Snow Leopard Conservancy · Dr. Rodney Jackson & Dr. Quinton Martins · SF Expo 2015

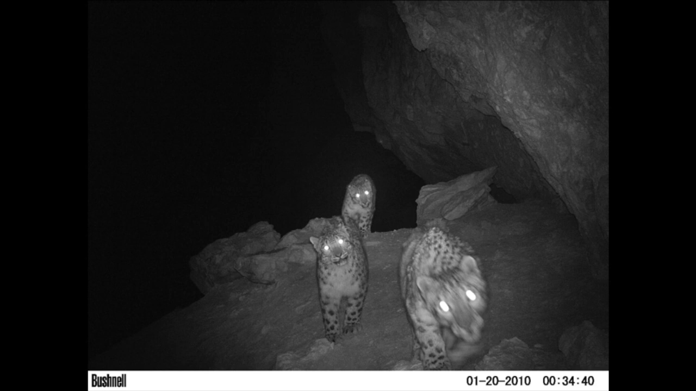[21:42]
Well, here, a snow leopard with a cubs, and reproduction, obviously, is a critical thing, and recruitment to the population as it has declined in the past, and I think beginning to come back. In fact, I think many snow leopard populations are either stable or slightly increasing, which is a good sign.